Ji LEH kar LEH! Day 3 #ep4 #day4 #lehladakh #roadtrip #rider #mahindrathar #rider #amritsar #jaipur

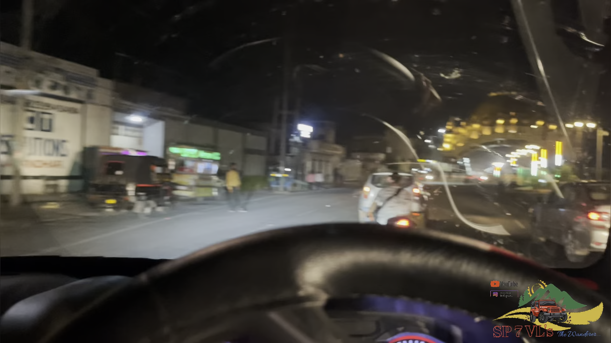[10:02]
ट्राफिक तो अभी है यहां पर यहां से हम जाएंगे अंदर शायद हम रास्ता चुक गए थे हम उपर
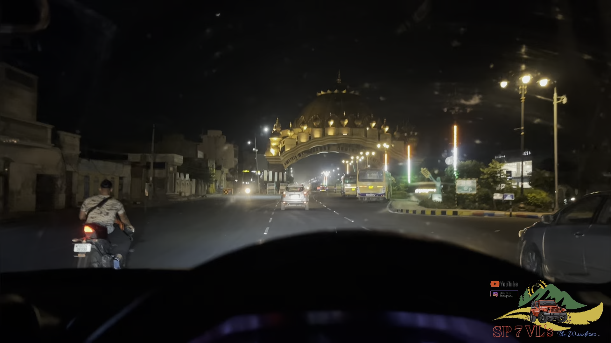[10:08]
से गए थे लेकिन फिर से घूम के हम नीचे से आया और यह एंटरंस है यहां की अभी